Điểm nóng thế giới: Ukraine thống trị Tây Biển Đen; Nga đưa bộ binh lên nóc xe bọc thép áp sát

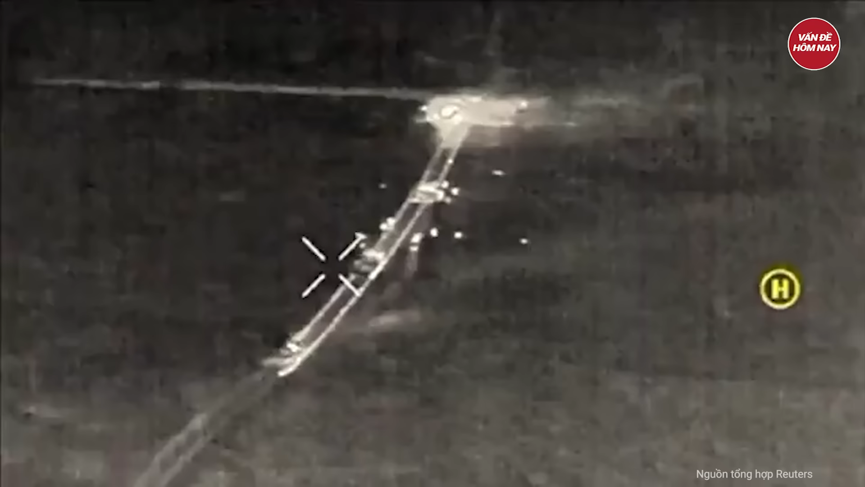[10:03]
Xe tăng được cho là đã bị bắn trúng gần làng Belichy, nằm ở phía tây bắc Adipka.
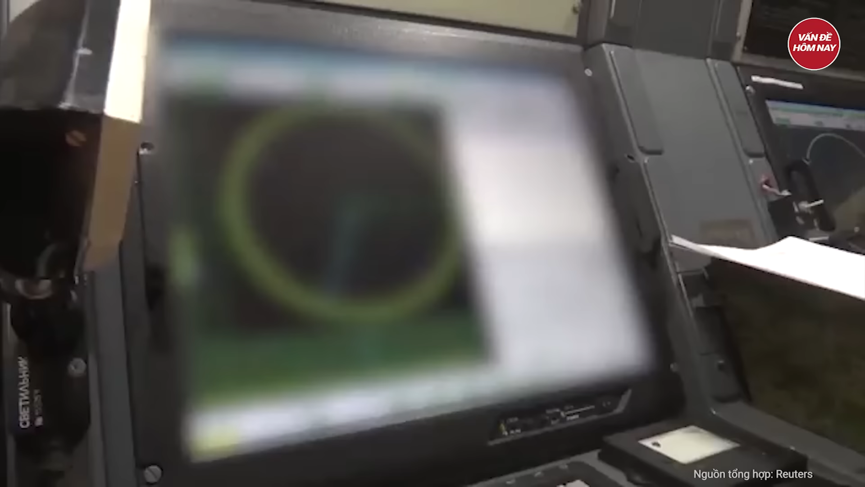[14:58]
có khả năng phát hiện và ngăn chặn UAV theo nhiều cách cùng một lúc.